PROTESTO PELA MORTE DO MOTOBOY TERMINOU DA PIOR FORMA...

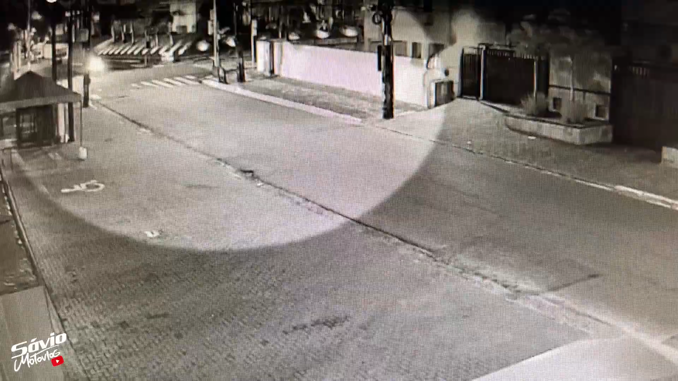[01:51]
Localizada numa rua transversal ao retão de Manaíra, gravou justamente o momento da batida no cruzamento. É possível ver que a moto vem numa velocidade até baixa, para o horário, por volta das 4h30 da madrugada, quando é atingida pelo carro, que surge em alta velocidade. Uma outra câmera de segurança instalada no retão de Manaíra também gravou a batida.